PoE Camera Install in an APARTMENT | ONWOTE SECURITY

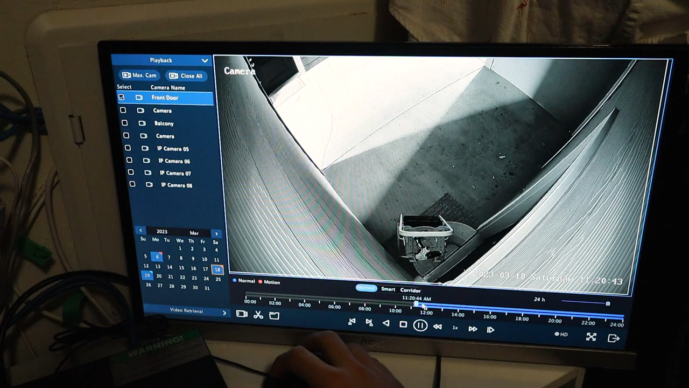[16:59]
You can see all the vehicle detection zones, which is pretty cool.
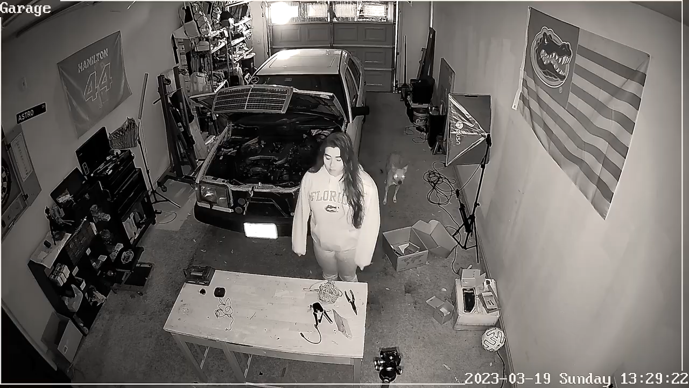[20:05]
Now we are in my garage. And here we are going to test out the spotlight. As soon as the spotlight turns on, it goes back to normal day color.
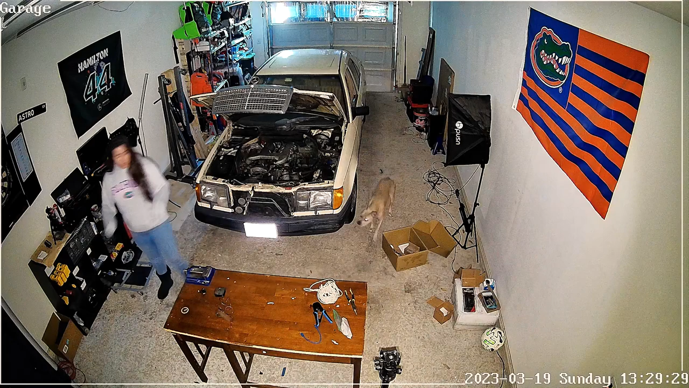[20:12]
And once you stand still for long enough, it turns back off, which is exactly what you'd expect. Now we are at the front of my garage.
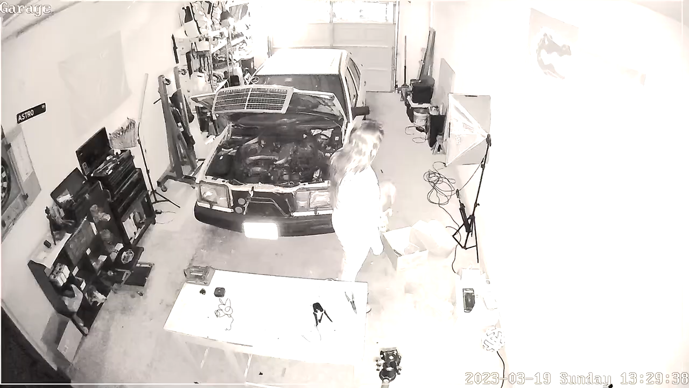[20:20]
There's enough lights turned on that it doesn't need to use night mode. And the quality here is really good. You can easily see my license plate.
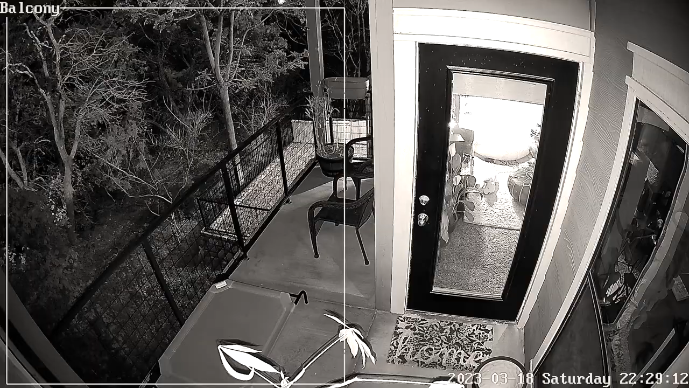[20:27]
Now jumping back to the balcony during night mode. And overall, I'm pretty impressed with the quality of each and every scene I showed.